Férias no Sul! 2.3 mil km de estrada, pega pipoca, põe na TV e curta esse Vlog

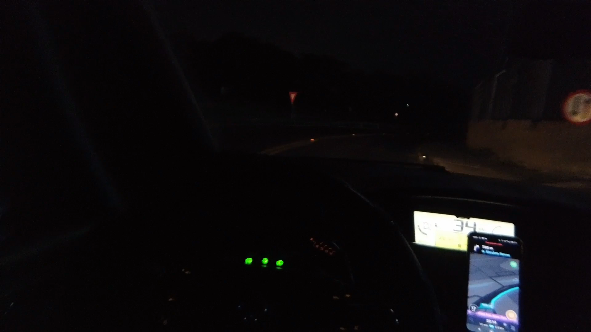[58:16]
Pegar a marginal aqui, pegar o bairro, chegar em casa. Show de bola. Total, desde o dia que a gente saiu daqui no sábado até agora retornando,
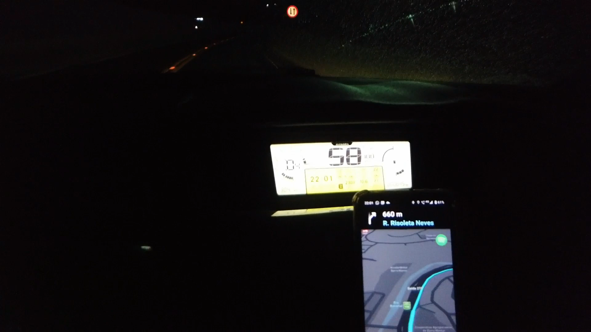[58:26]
mais alguns 10, 7 quilômetros em casa. Tá aí, ó.